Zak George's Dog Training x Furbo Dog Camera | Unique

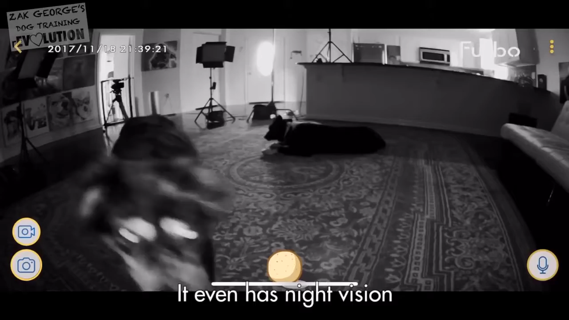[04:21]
It even has night vision so you can easily see in the dark. Furbo is a wonderful way to compliment your training and stay in touch with your dog so that you can know what they're up to at any time.